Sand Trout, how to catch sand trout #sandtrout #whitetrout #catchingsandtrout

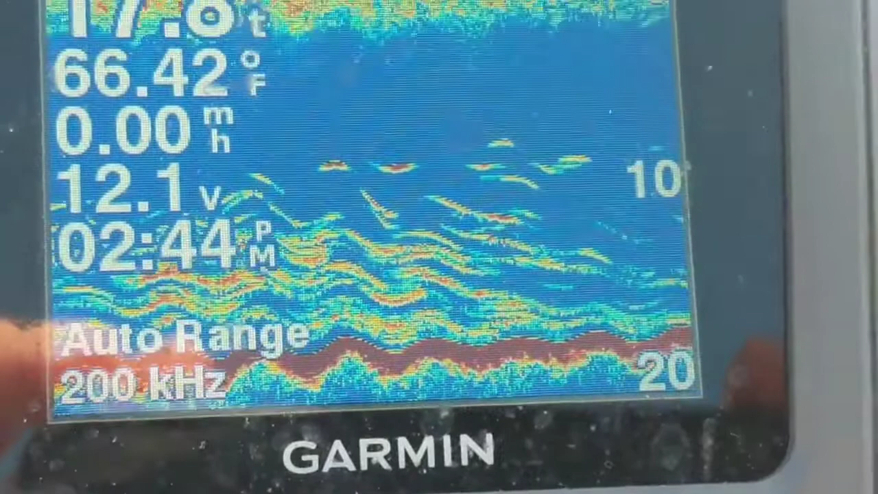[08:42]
On screen: water 66.42°F
So, when you come out here, that's what you look for. Even though sometimes we catch them and you don't have any marks. But this is a sure thing when they're like this.
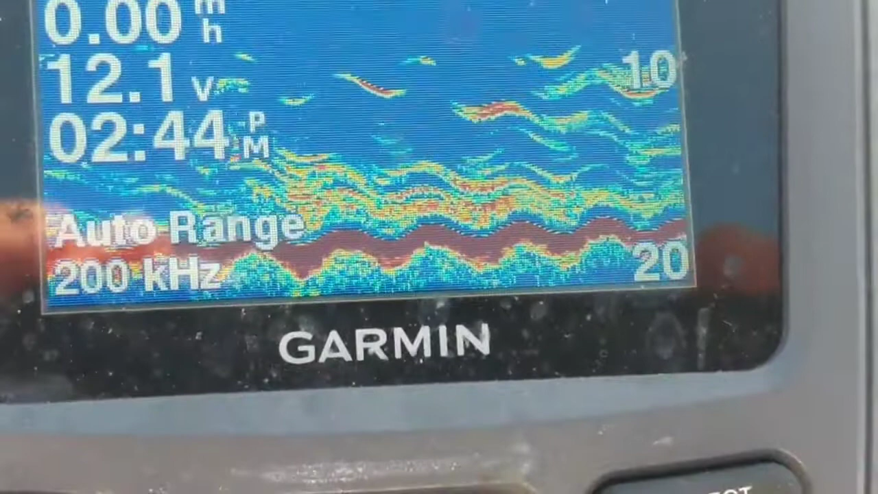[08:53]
There you go. See what you got. This is going to be your last fish. We've got to head in.